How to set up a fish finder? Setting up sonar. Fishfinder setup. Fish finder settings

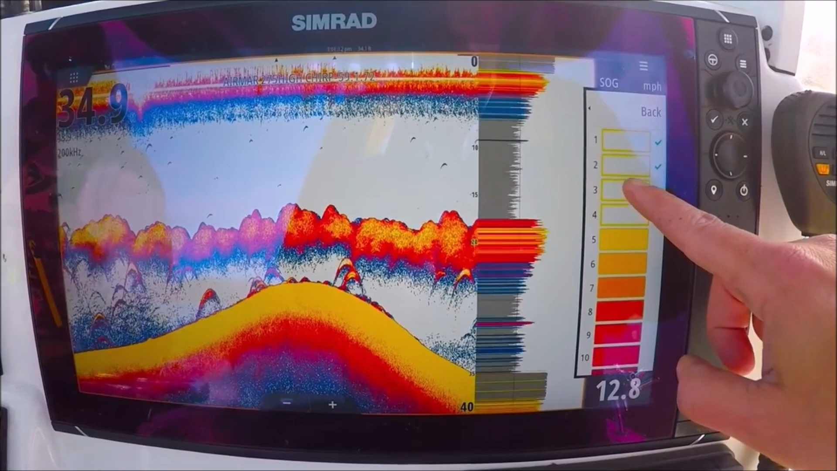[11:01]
actually in this situation you can see the heavier water in blue down
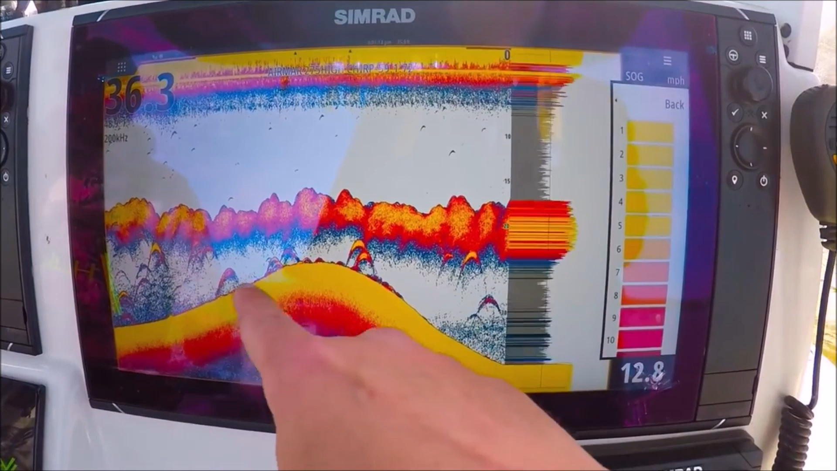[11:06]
On screen: speed 12.8 mph
here we can remove that if we wanted to come down here and find our blues let's
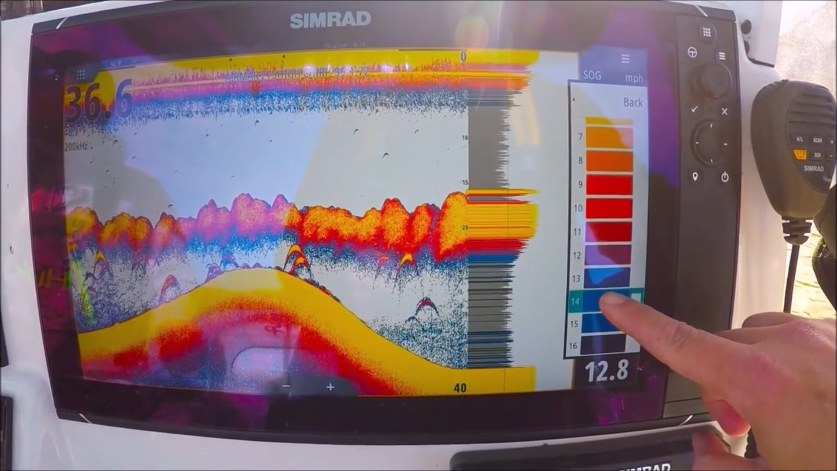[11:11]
remove out of there you see it going away
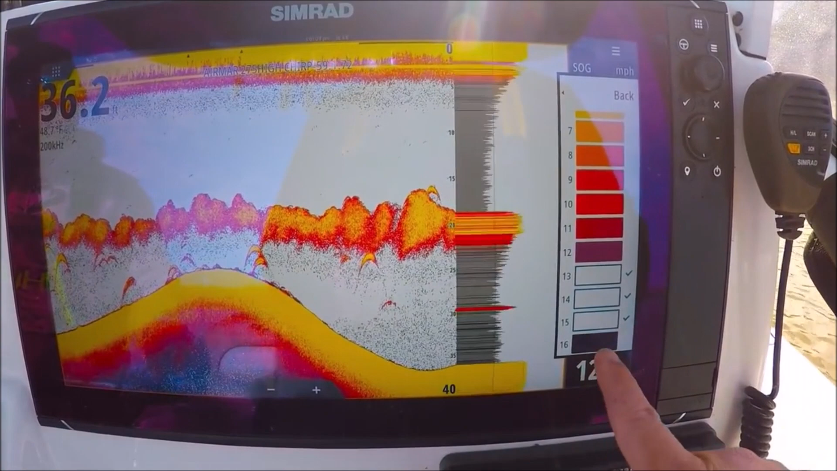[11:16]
see that you can clean it up a little better if you'd like just put those back
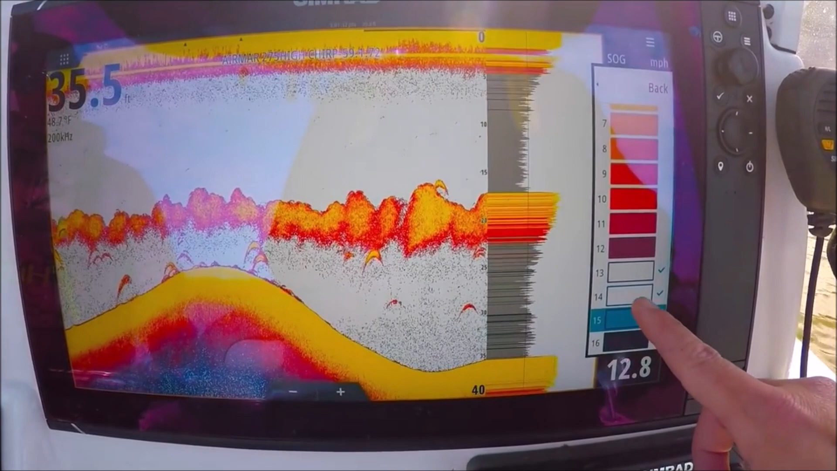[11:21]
On screen: depth 35.5 ft, water 48.7°F
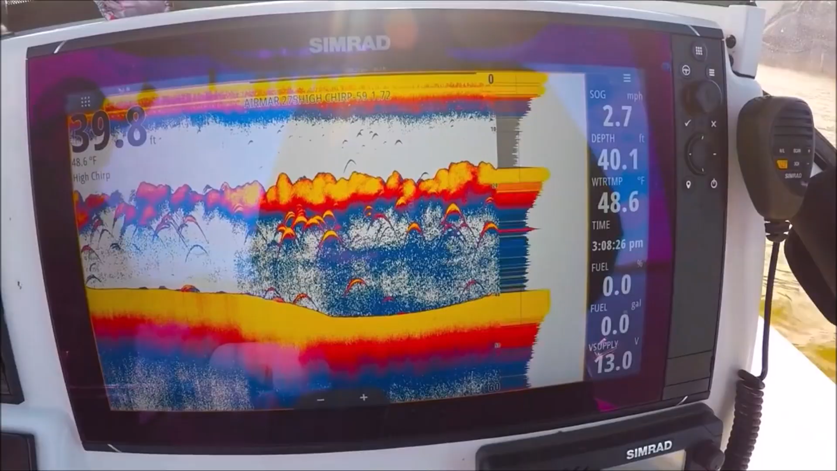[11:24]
On screen: water 48.6°F, speed 2.7 mph
this is a very complex machine but don't be afraid of it get in here and smash buttons play with it really get to know it
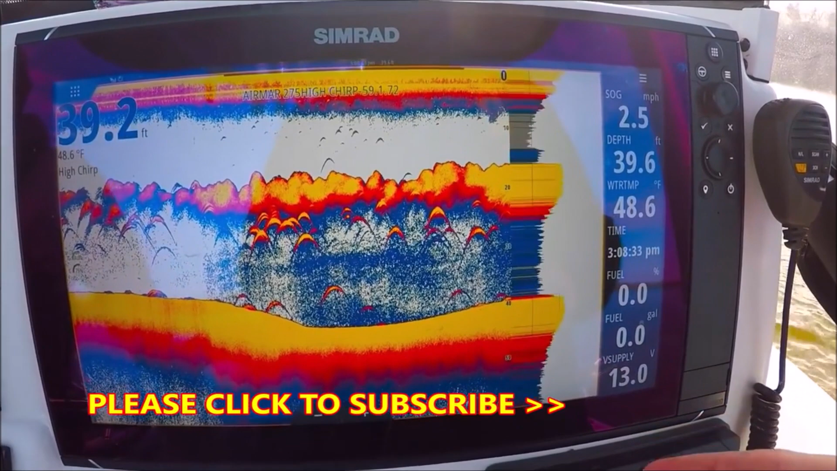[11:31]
On screen: water 48.6°F, speed 2.5 mph
reading a book on it or even searching online to find awesome videos like these will only take you so far you've got to get out there and play with the machine
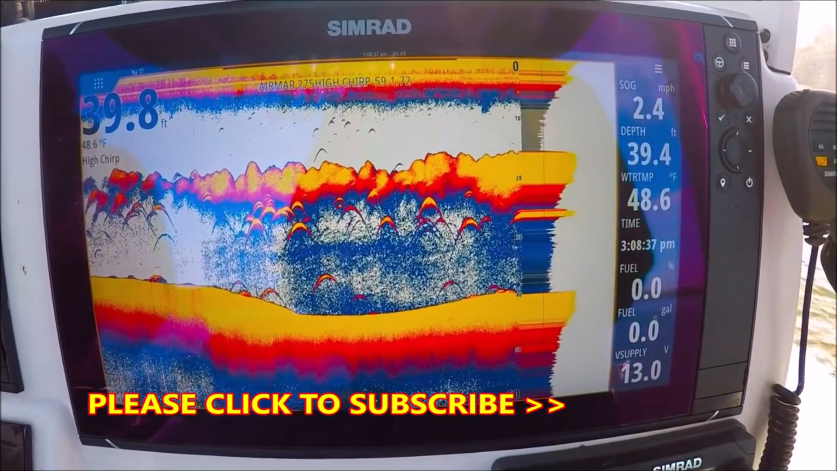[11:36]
On screen: water 48.6°F, speed 2.4 mph
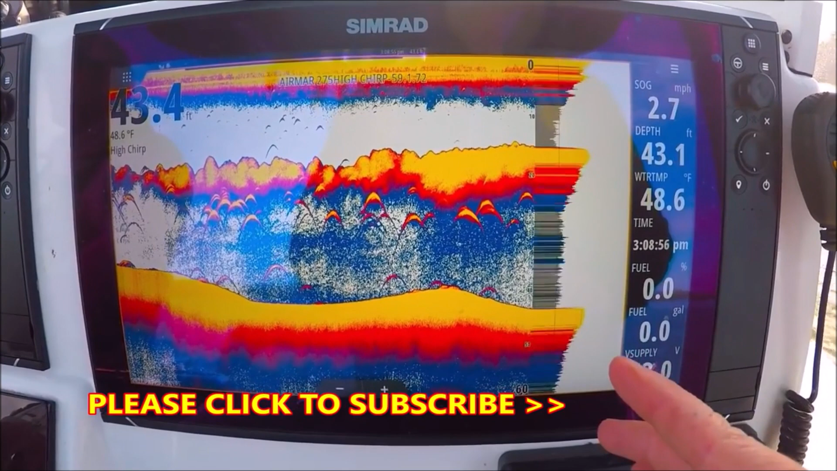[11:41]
On screen: water 48.6°F
you can't hurt it just by touching buttons i promise you you can always go back to the default settings match